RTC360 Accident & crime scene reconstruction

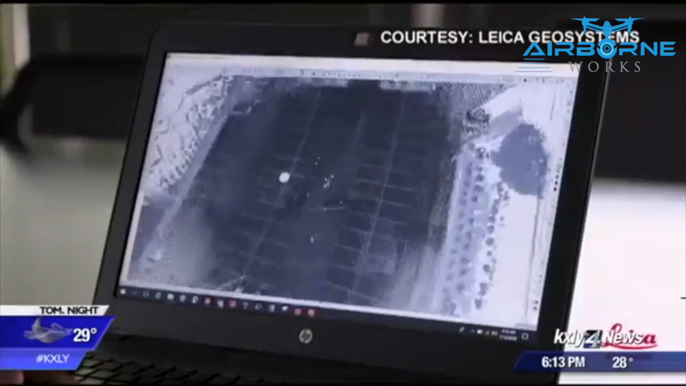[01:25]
It builds a three-dimensional map, which investigators can study months, even years, after a crime occurs.
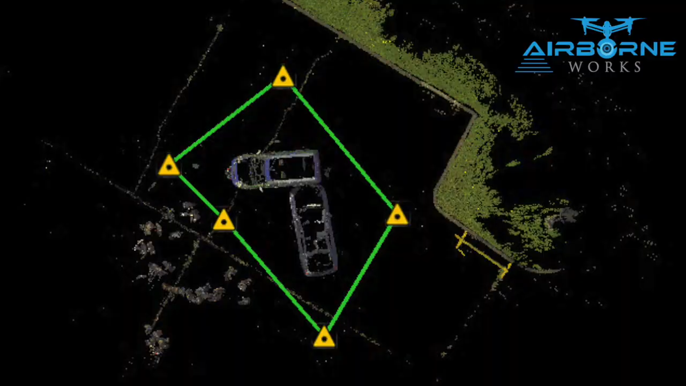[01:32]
I mean, this can be used in any major crimes case or collision investigation.